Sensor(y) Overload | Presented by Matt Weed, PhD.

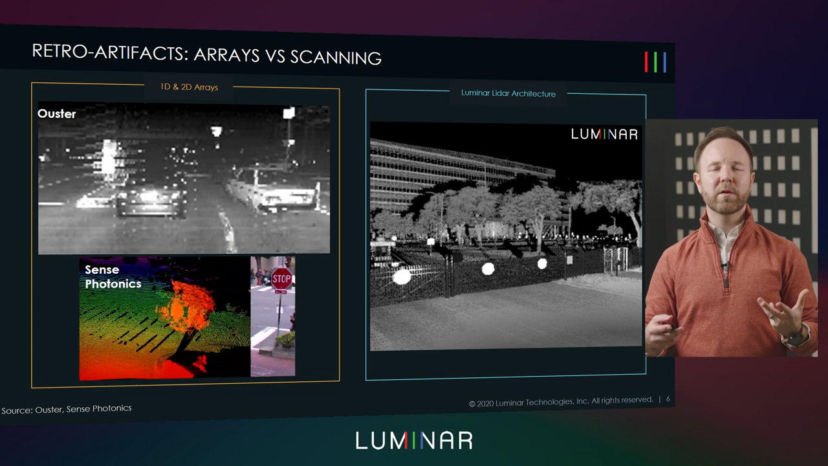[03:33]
Here are some examples of what kind of problems are common in these kinds of array-based LiDAR sensors. On the left, you see two examples of what looks like weird artifacts, and these are indeed artifacts. What's common is that when you have very bright targets like retroreflectors, traffic signs, license plates, even parts of taillights in cars, these can all flare out and cause all kinds of strange, what we call crosstalk in these images,
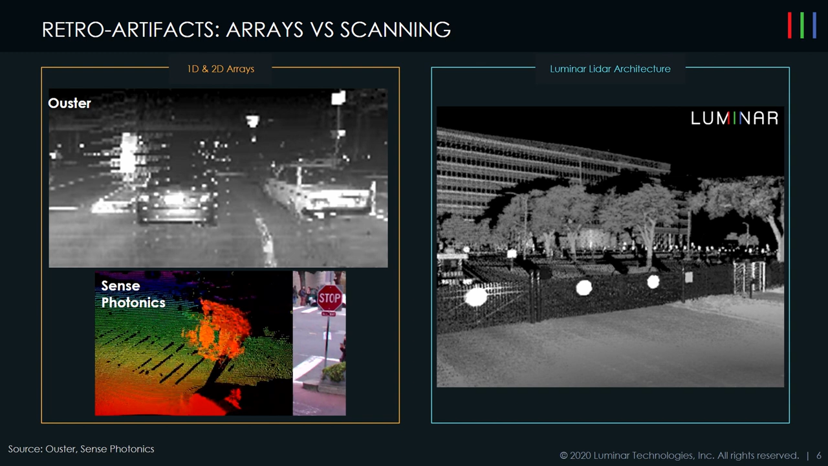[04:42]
where you have a high dynamic range grayscale within the point cloud itself. That's not a camera image, it's a LiDAR image. And you see that there's these stop signs attached to this black fence. That black fence is detected, as are the stop signs, which are highly reflective, and we still retain the geometrical shape of those stop signs without artifacts obscuring the scene around it. Another way that these kind of arrayed systems can be problematic is in weather. Similar to how light coming back from a stop sign can illuminate more of that scene than you intend, a snowflake scattering light can do the same thing.
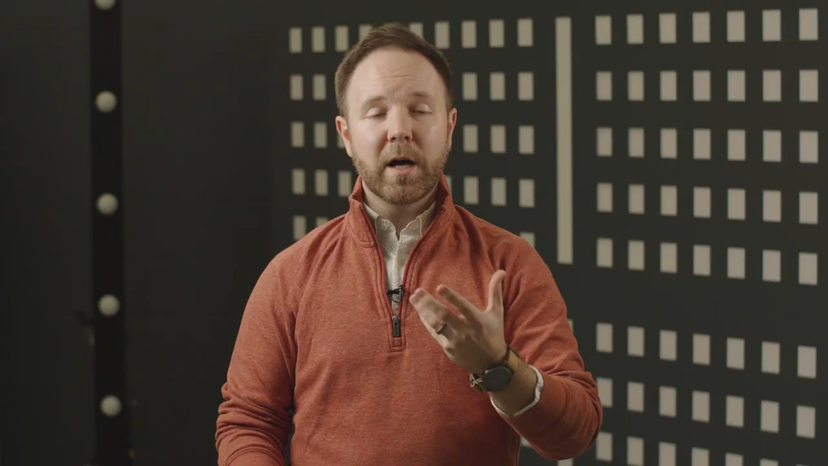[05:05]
As you see in a famous example on the left, Waymo talking about how difficult it is to operate in snow, just natively with these sensors because you get all these artifacts.
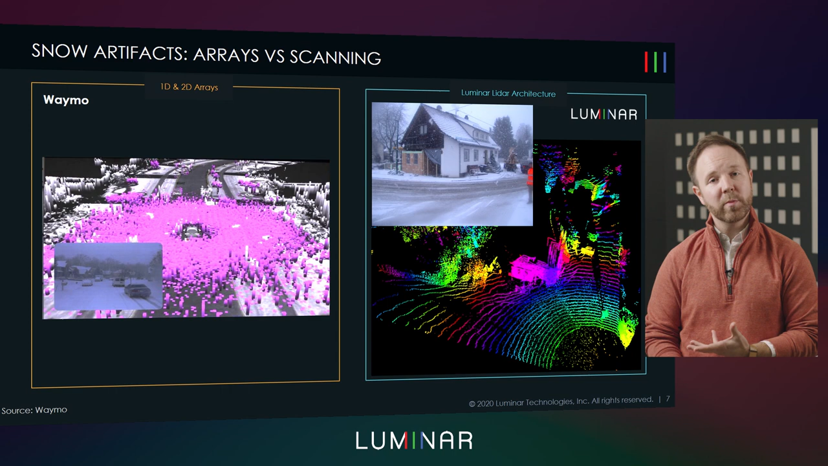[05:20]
Now with Luminar's technology, because we're isolated and measuring only single parts of the field of view at any given time, we can ignore all that light that's happening in the rest of the scene and only focus on what we're trying to measure. So we measure snowflakes, where there are snowflakes, but that's it. And we can see through that to see the road plane, to see the objects, the pedestrians in the scene, in a way that is very reliable.
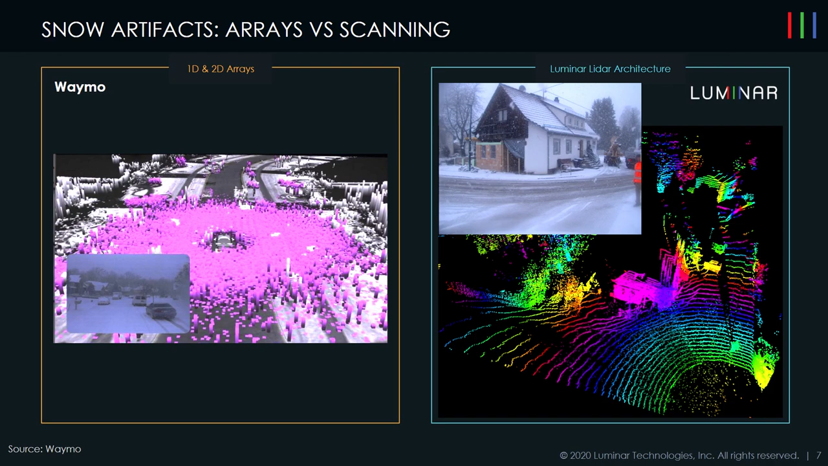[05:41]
What it also allows us to do, moving away from arrays, is to have software configurability. And what we mean by that is software can adjust our way that we see the world to pick up on regions of interest that are of more interest than others.
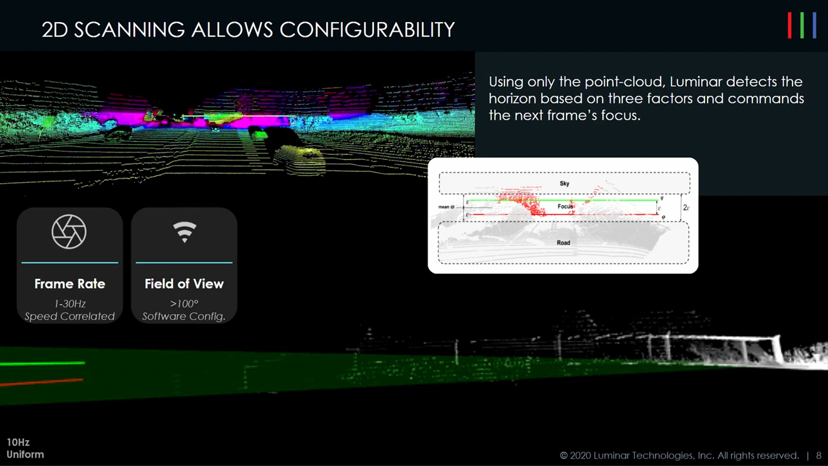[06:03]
As you can imagine, driving in the road, particularly in highway, understanding what's happening up in the trees may not be as much of use as it is exactly on the road plane at hundreds of meters away.
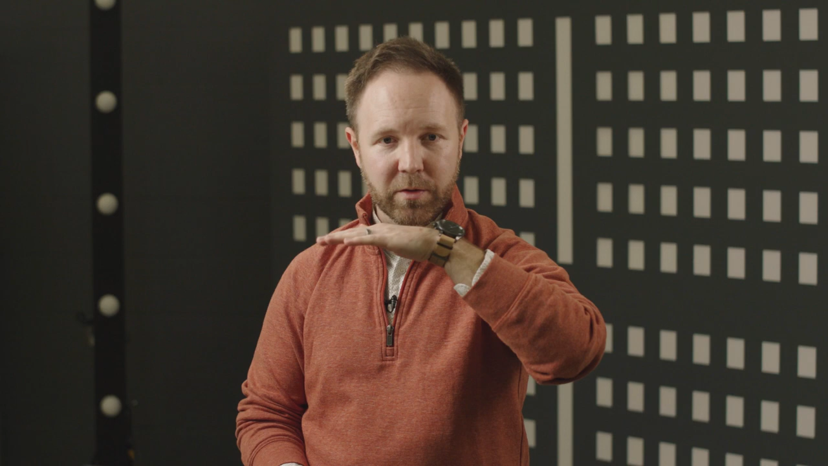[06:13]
And so we can focus our attention with a region of interest on a portion of the field,
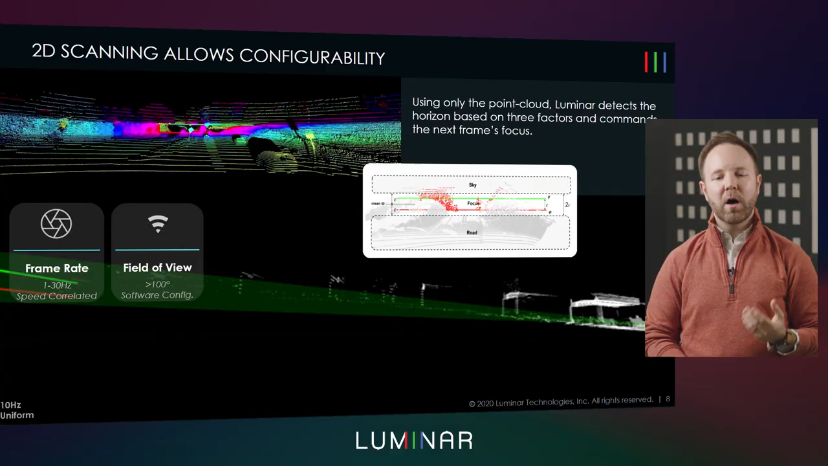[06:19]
which can move frame to frame. And all of this is because we've made this architectural decision to not use arrays and use a two-dimensional scanned system.
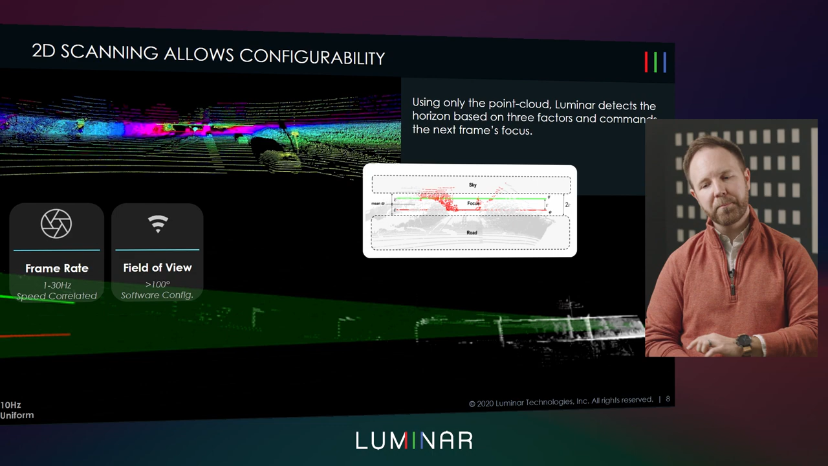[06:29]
So the next architecture point is specifically in the area of scanning, in two-dimensional scanning,
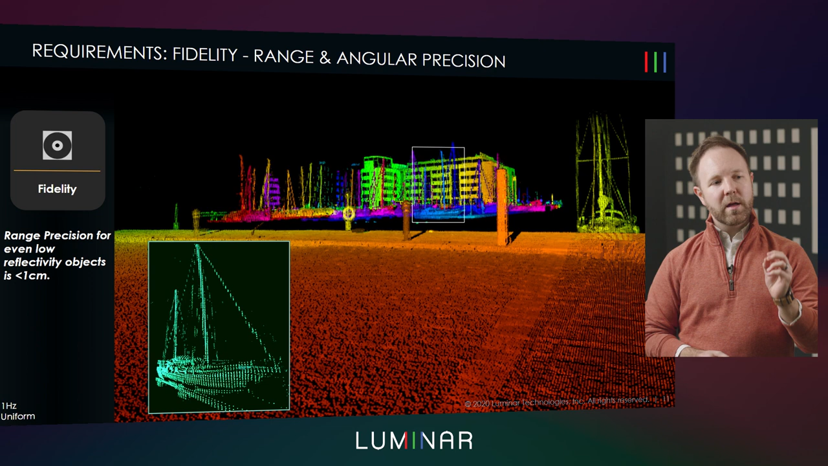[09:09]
Pulling a lot of these together, we look at an example here through Luminar LiDAR. And I'm going to explore a point cloud that will show you how this stuff comes together in a way that gives you reliable, high fidelity data. So bringing a lot of these elements together into an example of what Luminar can do, we show an example point cloud from Luminar sensor from a single vantage point. And we start out looking at a building. There's some objects in the foreground that we'll understand in a moment.
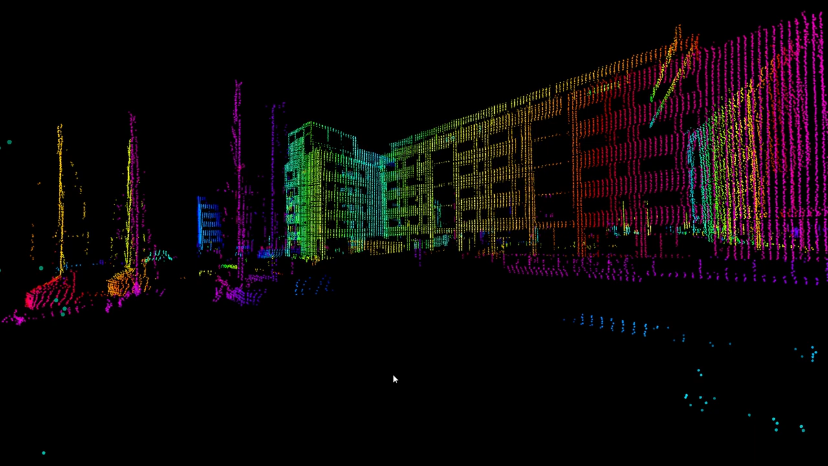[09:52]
But what we see here is what's commonly looked at when you look at LiDAR maps. You see a building with fairly large scale, lots of measurements. But what's special here with Luminar LiDAR is this is how we see this building at 150 to 200 meters away. As I start scrolling back through this point cloud,
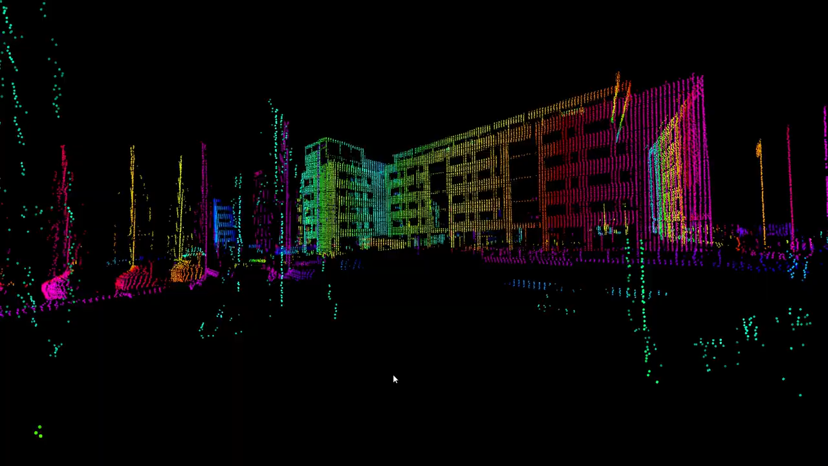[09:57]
closer to where the sensor is actually stationed, you got to see what's in the foreground.
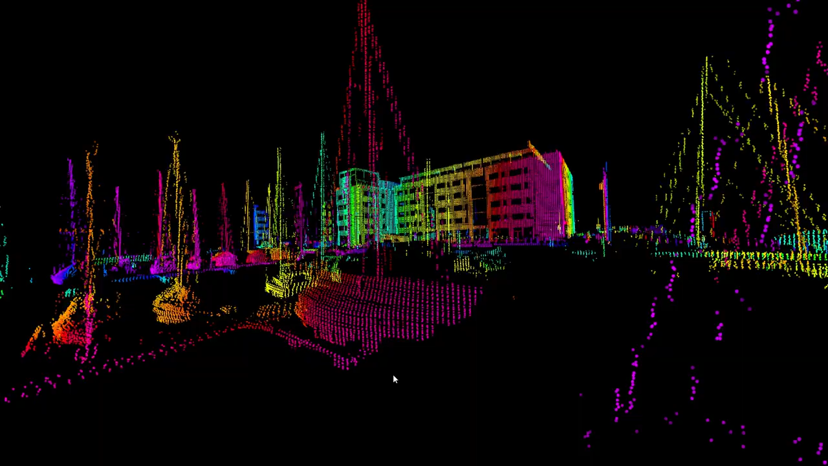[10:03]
You see a marina, you see boats, you see masts and guy wires associated with these boats at 100 meters and beyond.
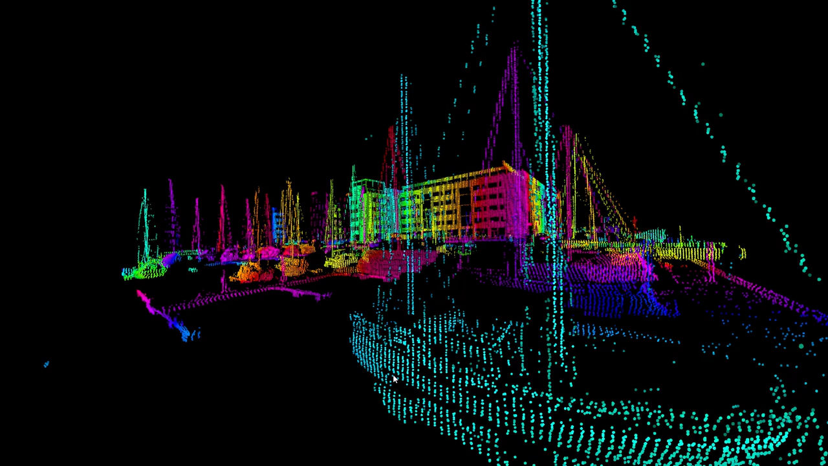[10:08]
You see a boat here in the foreground where you can understand the curvature of that bow.
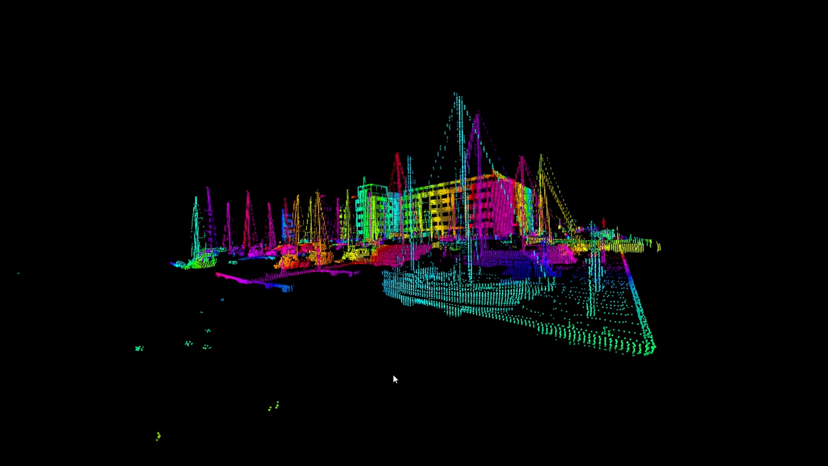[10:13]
You can see as we continue to pull back, you see some ducks floating in the water in that marina.
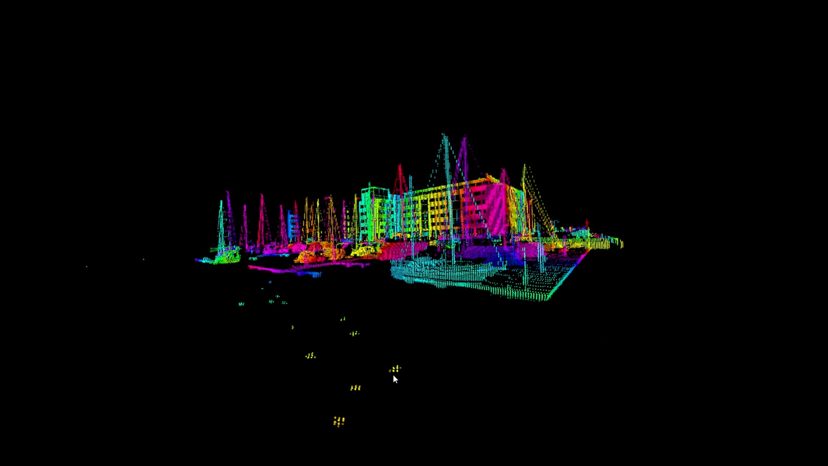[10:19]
And then eventually we get all the way back to the pier where the vehicle is stationed.
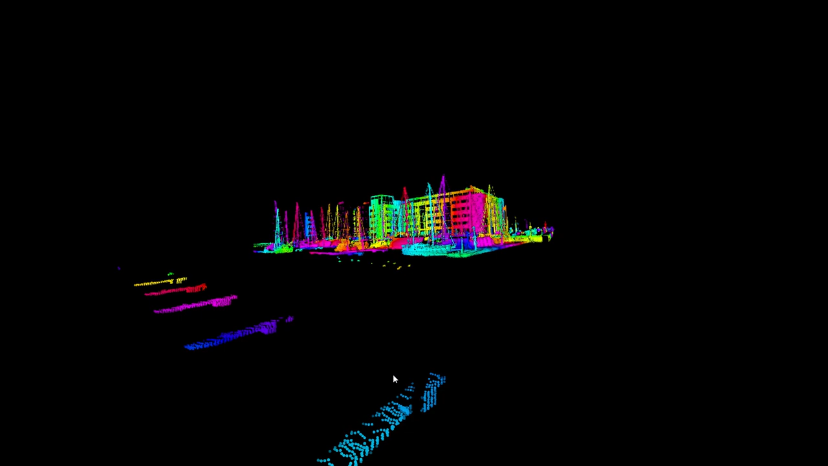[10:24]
And we get very tactical information about what's happening right in front of the sensor. We see that there's cobblestone. We see that there is a very distinct curb. And we see the blockage devices there that are meant to make sure you stay on the road. So being able to have all of this information really requires stable scanning, requires an architecture that has isolation to interference.